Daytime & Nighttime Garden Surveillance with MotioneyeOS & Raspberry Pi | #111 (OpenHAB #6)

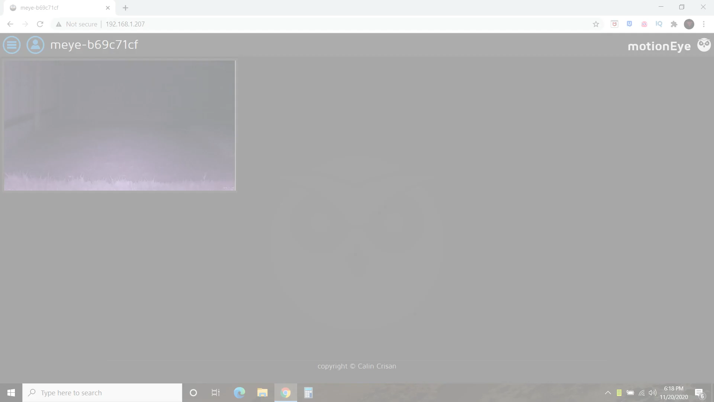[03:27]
Okay, so here we are at nighttime. So same view of my garden. So I do like the IR in the night vision and it's working just fine. That's a pretty good clear picture and it's pitch black outside. Even though it's only 7 o'clock. So there's our vicious rabbit. I did change the frames per second.
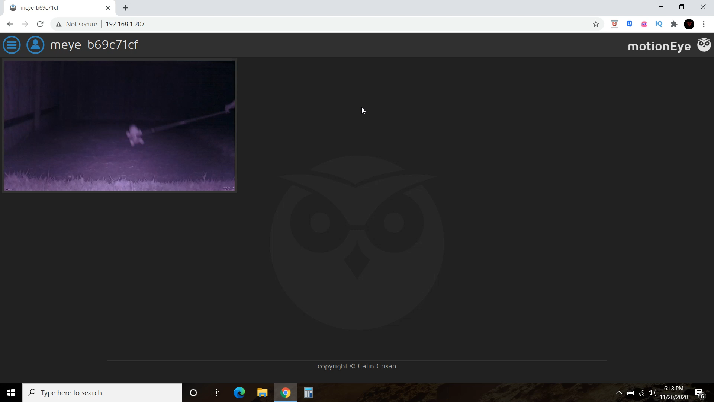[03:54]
So it's much clearer this time at nighttime. So there it is going nuts at nighttime because that's when it usually happens. And then the problem I'm having is it does not create a motion detection event. So you see how the frame never goes red. And so when this happens, when you come back to click it, or if we were to connect this to our OpenHAB-ian, this would not create an event.
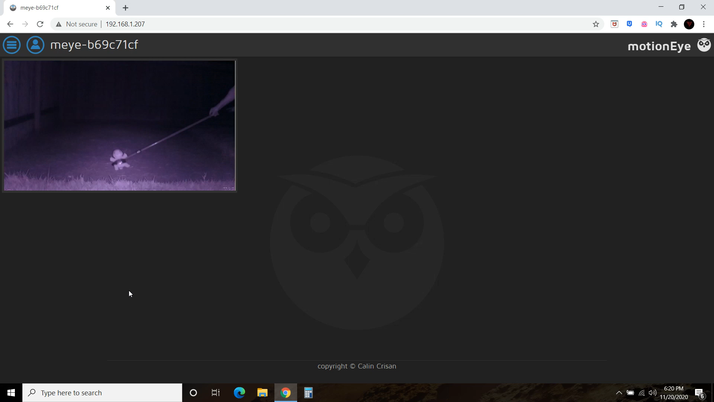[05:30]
So here is our vicious squirtle again, messing around in our garden, simulating the crazy villainous rabbit. And again, we don't have another motion detection event. So I'll definitely need to keep troubleshooting this. So I hope you enjoyed this video. Please subscribe to my channel if you want to see me correct this and build my own home automation software.